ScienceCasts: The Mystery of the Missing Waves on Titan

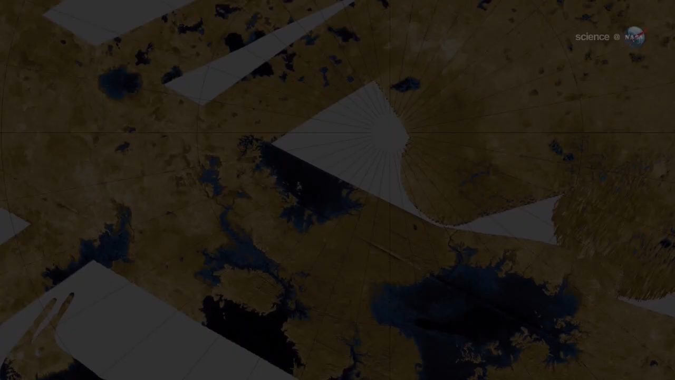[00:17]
Like our own blue planet, the surface of Titan is dotted with lakes and seas.
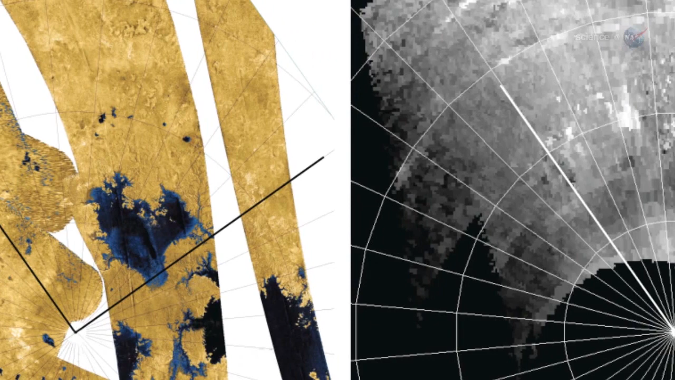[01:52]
with no discernible wave action down to the millimeter scale, according to radar data from Cassini.
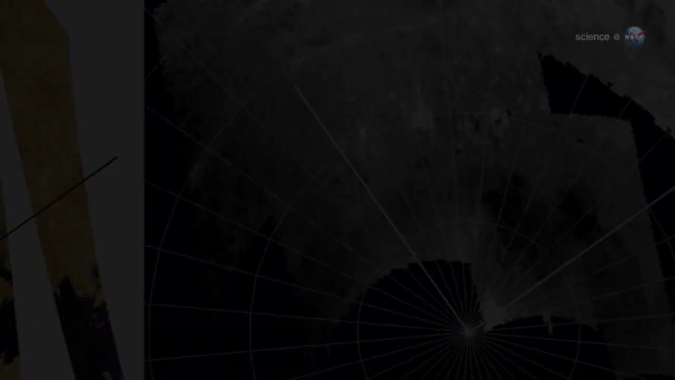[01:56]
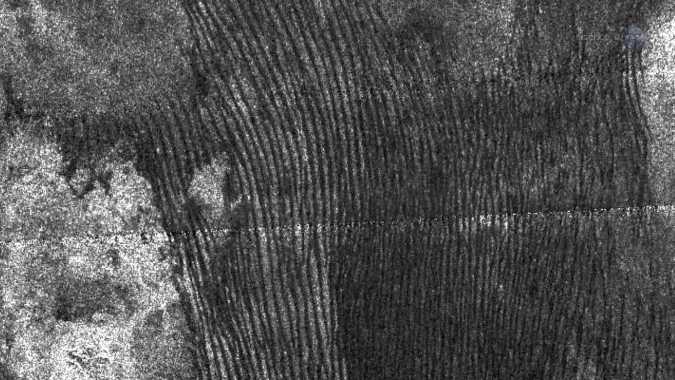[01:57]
We know there is wind on Titan, says Hayes. The moon's magnificent sand dunes prove it. Add to that the low gravity of Titan, only one-seventh that of Earth,
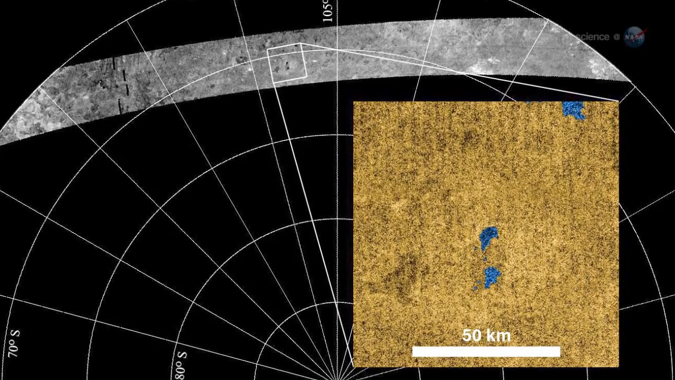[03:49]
Radar reflections from wavy lake surfaces can tell researchers a great deal.